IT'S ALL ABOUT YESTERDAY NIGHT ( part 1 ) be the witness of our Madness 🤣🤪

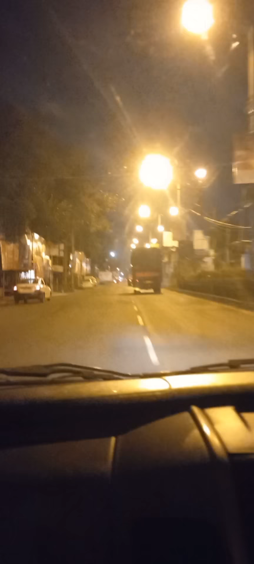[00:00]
হ্যালো হ্যালো হ্যালো এভরিওয়ান, সুপার ফাস্ট আমরা যাচ্ছি। জাস্ট ফাটাফাটি লাগে, দেখো ফাঁকা রাস্তা, হু হু করে ছুটছি। এখন রাত্রি কটা বাজে? ওয়েট, দুটো, এখনো দুটো বাজেনি, 58। ইয়েস, নোটিফিকেশনগুলো দেখতে পেলে তোমরা, টোটাল বেরিয়ে পড়েছি।
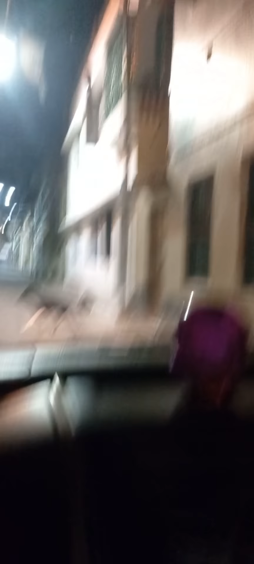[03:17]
এই কুকুরগুলো নাকি ওকে ওকে দেখে ভীষণ চেঁচাচ্ছে।